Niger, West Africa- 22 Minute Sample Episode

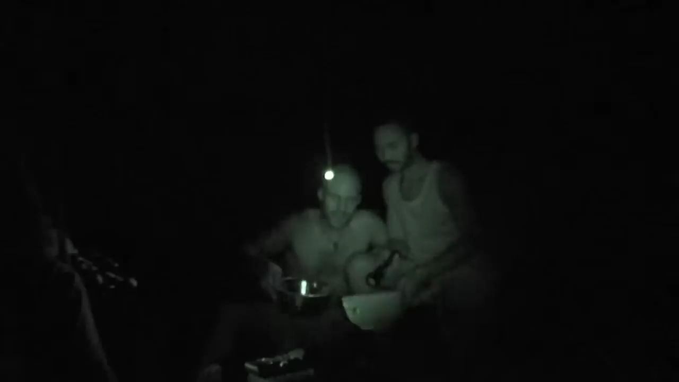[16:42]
My new friends here, I just rolled into their village a couple hours ago and they're feeding me and taking great care of me here.